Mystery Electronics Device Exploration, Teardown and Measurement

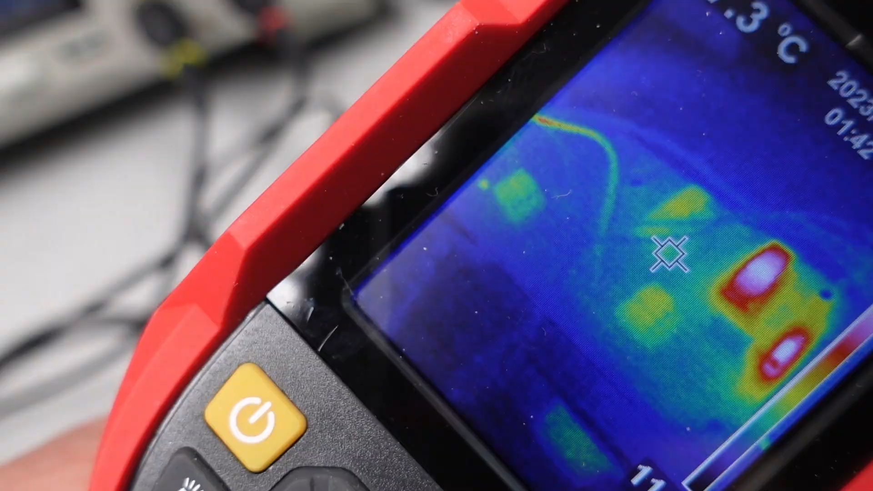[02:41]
Then I took out the thermal camera to give it a good look over to see if there were any components getting too hot. All looks good. There really shouldn't be anything getting very hot considering it operates from two 9-volt batteries.
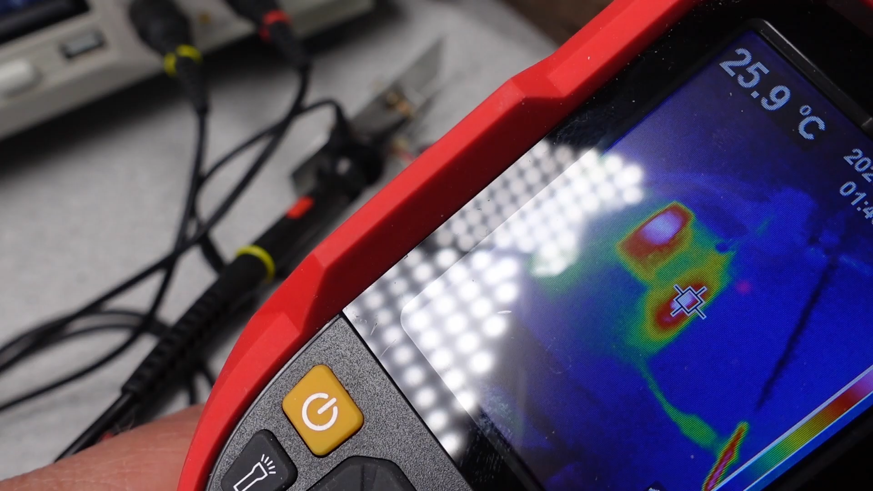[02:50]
On screen: spot 25.9°C
So why two 9-volt batteries?